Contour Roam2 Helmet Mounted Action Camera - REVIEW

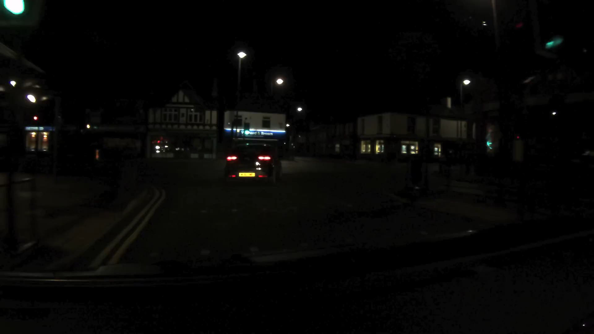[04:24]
It's just not good enough at all. Now notice everything's jerking a little bit, ignore that. That's probably just my computer or something. What you really want to do if you want to test these files out properly again, download the originals and play them on your own computer because I think it's got some weird editing artifact on this one.
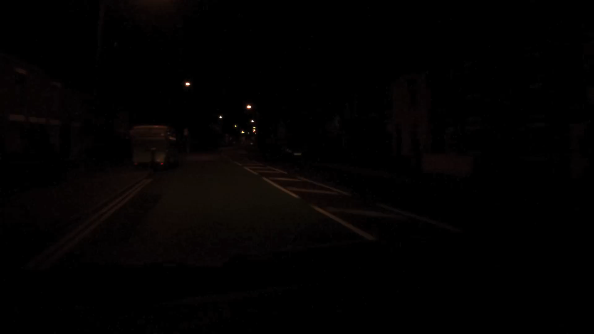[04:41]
But ignoring that you can see that it is much too dark and no matter of twiddling with the settings in the camera is going to do anything to adjust this. So really avoid the dark with this camera.